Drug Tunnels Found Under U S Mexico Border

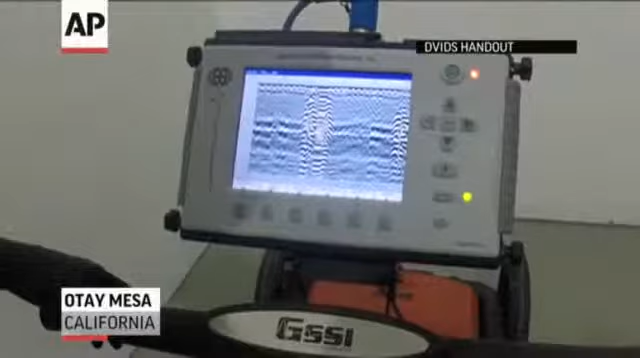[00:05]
Right in this area. This is the target. See how it's different?